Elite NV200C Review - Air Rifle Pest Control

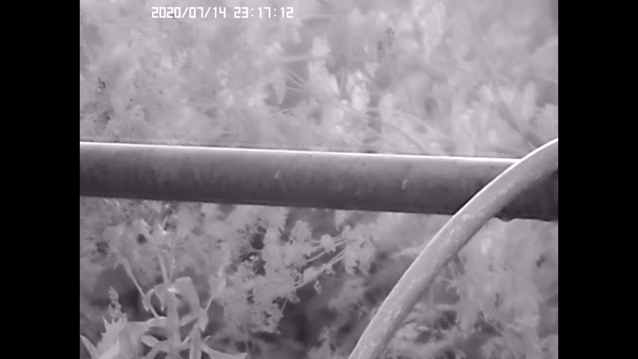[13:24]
Now I'm shooting most of this on level 3 IR and you can see the quality. I honestly think the quality is better in night mode than day mode.
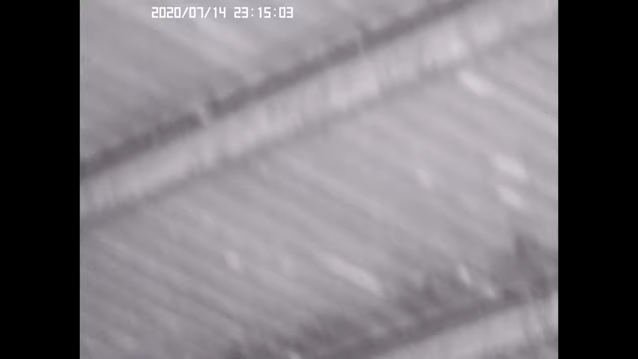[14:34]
I'm in here looking for ferrules and just look at the detail that camera's picking up.
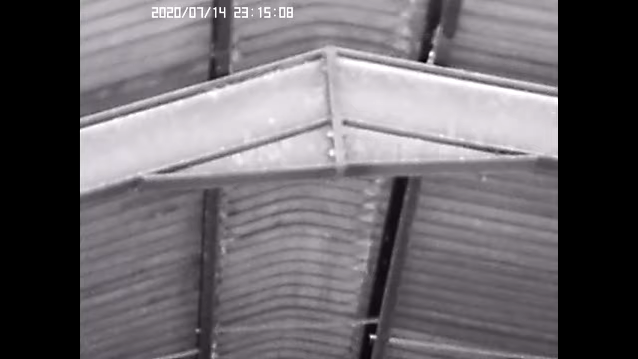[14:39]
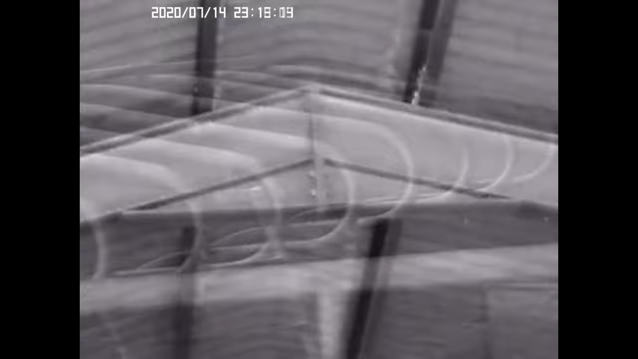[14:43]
I'm going to move into another barn now and you can see I'm just scanning around looking for ferrules and rats.
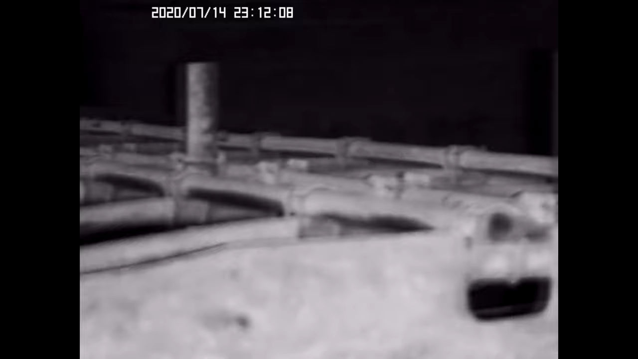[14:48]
And if we look up at the ceiling, I shot some footage of this moth just to show you the detail and the fluttering of its wings.